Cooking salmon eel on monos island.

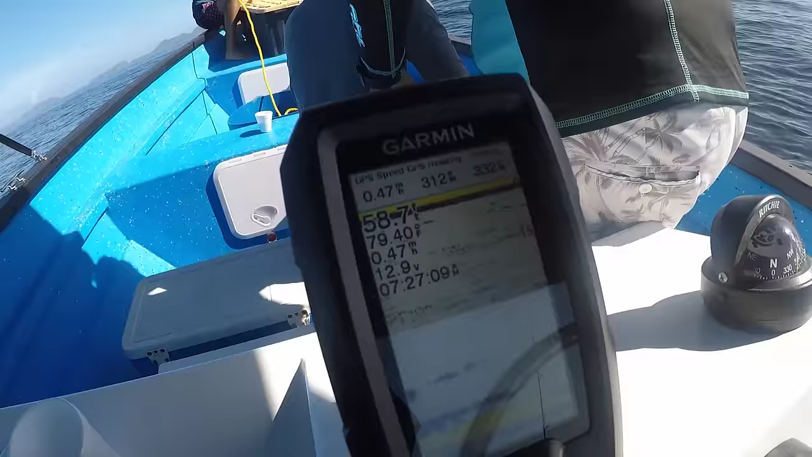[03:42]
50, 58 feet and real action down there. Yeah, we seeing stuff on the finder.